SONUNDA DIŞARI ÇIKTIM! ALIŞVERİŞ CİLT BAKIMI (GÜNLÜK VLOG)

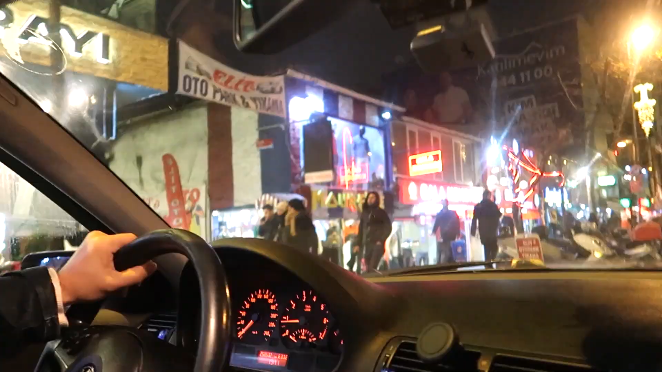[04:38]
İşte bakın burası. Galakokoreç'in yanında. Bakın bakın burası.
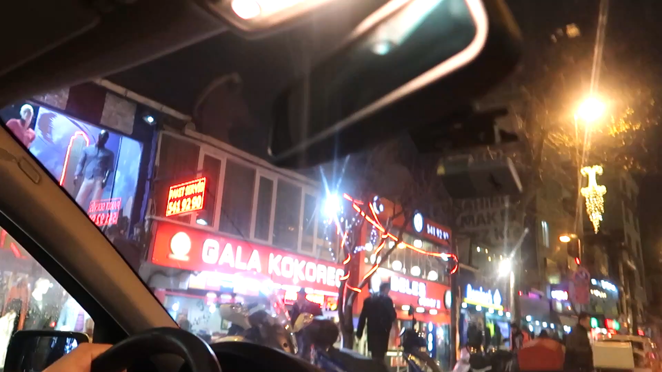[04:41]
Yok şöyle gösteriyorum. İşte burası. Nereye park ettiniz arabayı? Abicim çık abicim beleş döner.